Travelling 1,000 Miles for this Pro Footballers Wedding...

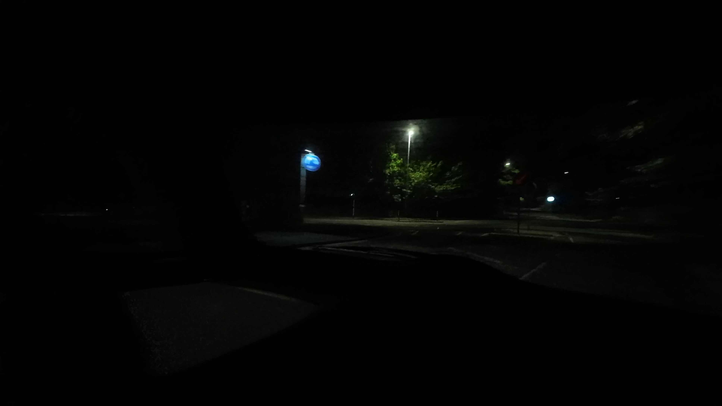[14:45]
Right, just a quick update for you. This is literally, check the time, 20 past two, and we have finally arrived in Darlington.